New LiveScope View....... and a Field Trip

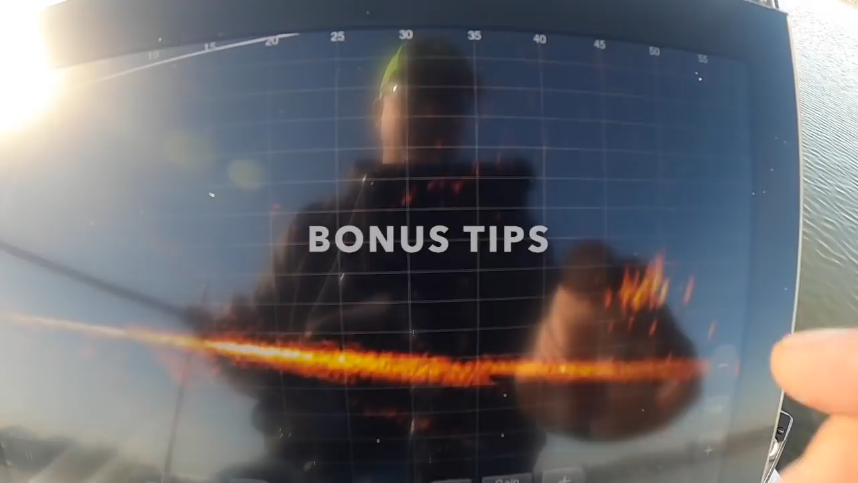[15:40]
You know, 40 feet out. I'm going slow. I'm not on a day like today. You have to go so slow to have any chance, and you have to be casting from a distance. See my bait falling down in there? Hold on. Right there.
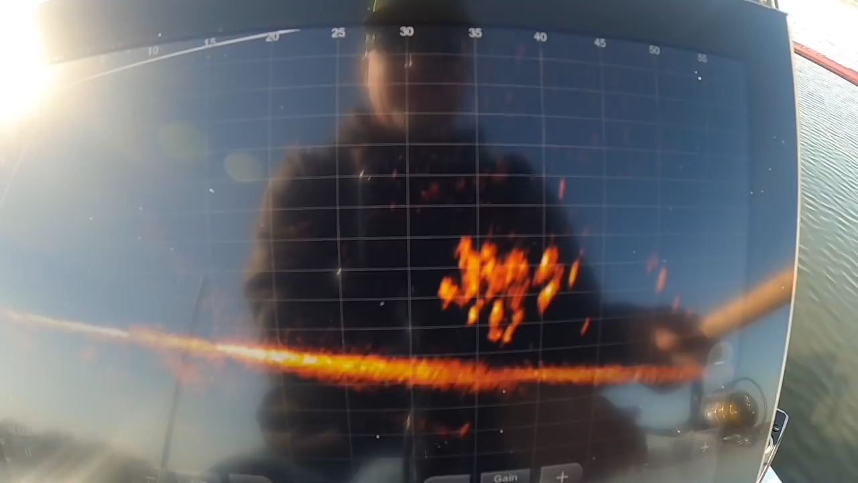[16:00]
I can barely pick it up. There it is. I'm letting that bait get in there, and now I'm starting to slow roll it. I'm trying to keep my weight above the pile so I can keep an eye on it.
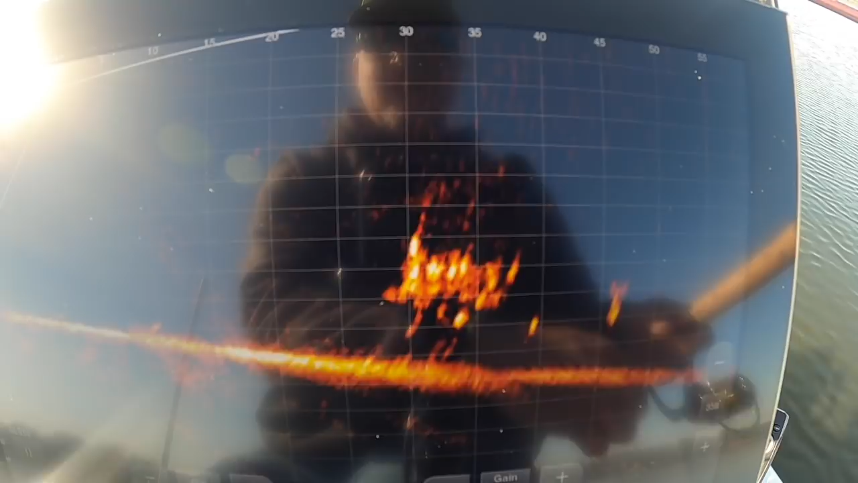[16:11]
I am right in the heart of that sucker. Try not to spook the fish by bumping into too many of them and see if we got any takers.
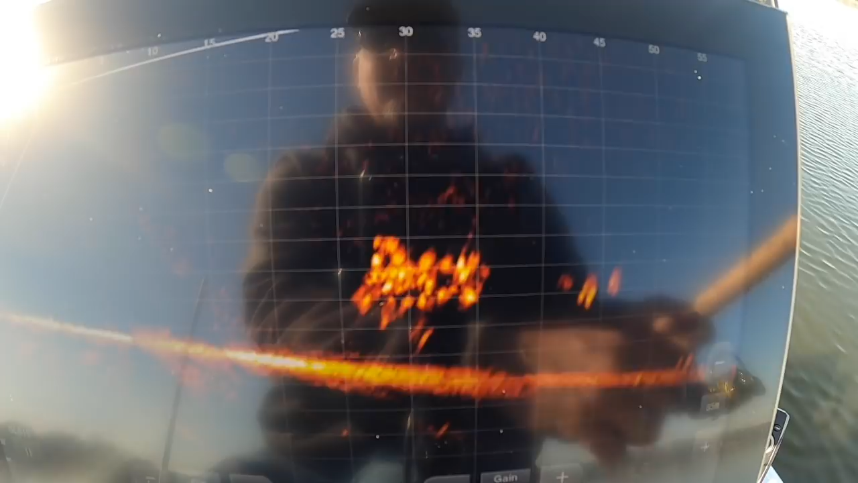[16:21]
There you come, somebody from the bottom. Two of them. Nothing.